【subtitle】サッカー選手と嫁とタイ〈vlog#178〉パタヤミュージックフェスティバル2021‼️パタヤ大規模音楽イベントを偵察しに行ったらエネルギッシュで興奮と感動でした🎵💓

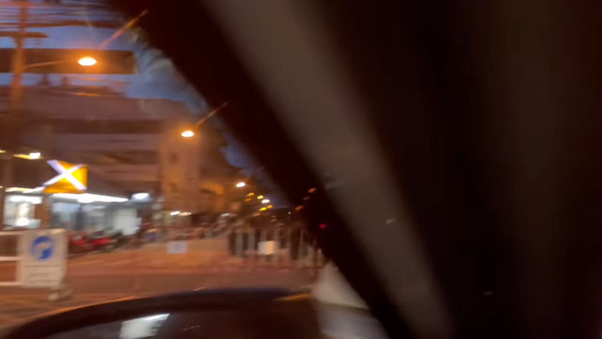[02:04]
なんでここ通行ダメされた後あ、なんかみんななんか見られようよダメってこと?